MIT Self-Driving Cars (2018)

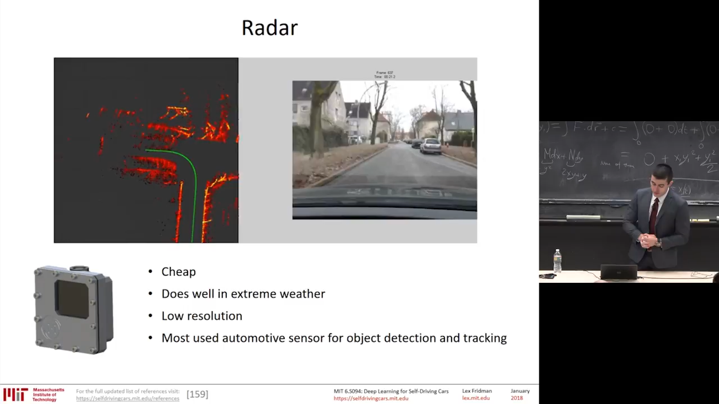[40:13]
In challenging weather Rain, snow The downside is the slow resolution Compared to the other sensors we'll discuss But it is the one that's most reliable And used in automotive industry today And it's the one that's In sensor fusion is always there
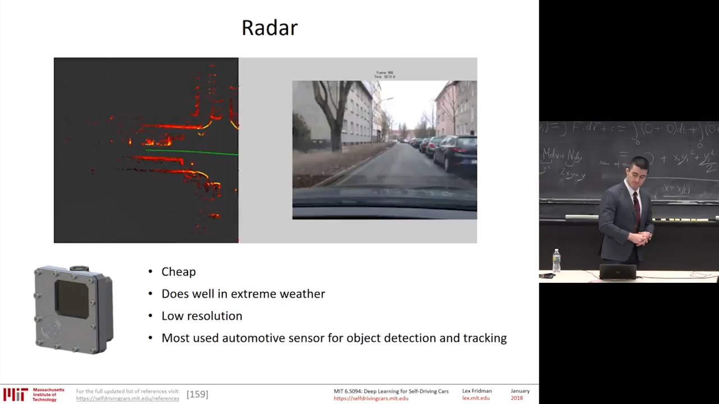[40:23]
LiDAR Visualized on the right The downside is expensive But it produces an extremely accurate Depth information And a high resolution map of the environment That has 360 degrees of visibility
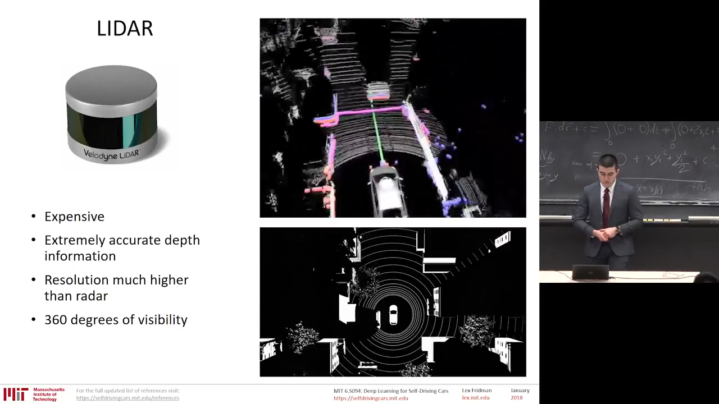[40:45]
It has some of the Big strengths of
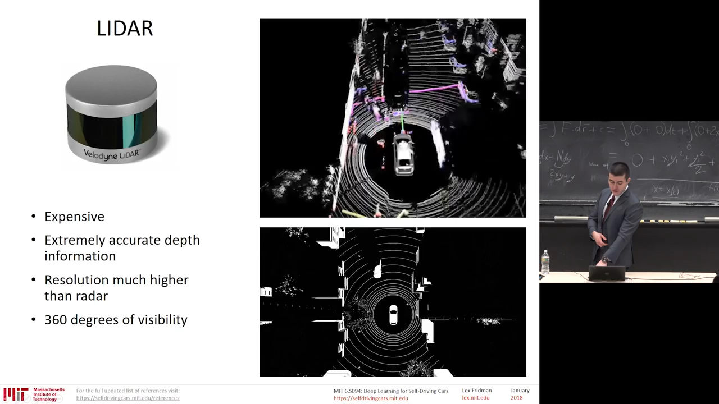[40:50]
radar In terms of reliability But with much higher resolution And accuracy The downside Is cost Here's a quick visualization Comparing the two Of the kind of information You get to work with The The density And the quality of information With LiDAR is much higher
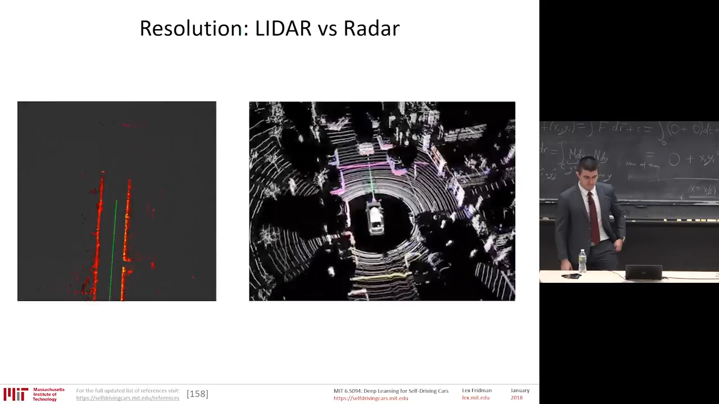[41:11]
And LiDAR has been The successful Source of ground truth The reliable sensor Relied upon Relied upon On vehicles That don't care about cost
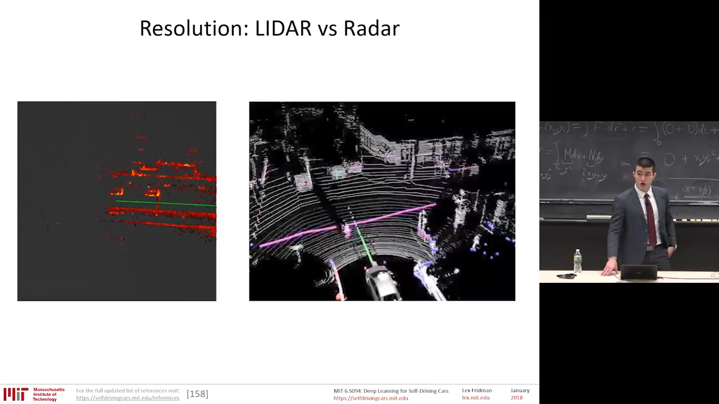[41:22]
And camera The thing that most people here Should be passionate about Because machine learning Deep learning Has the most ability To have a significant impact there Why?